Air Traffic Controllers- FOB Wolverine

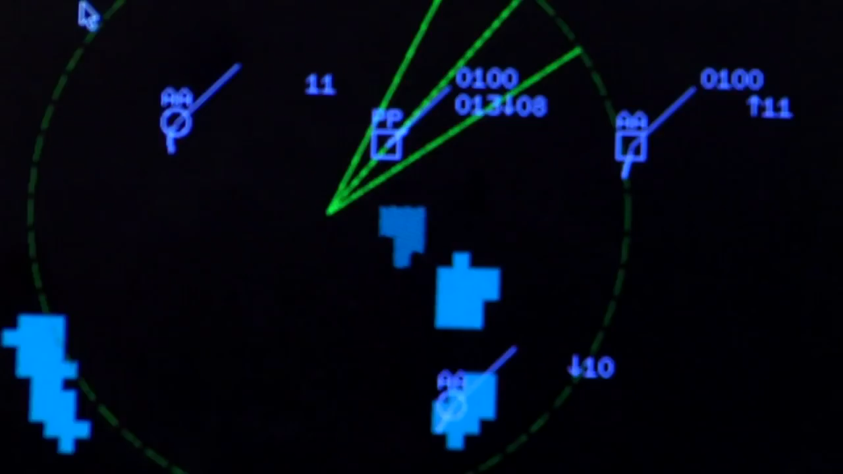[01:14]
The arrival controller first gets them approximately 20 miles out.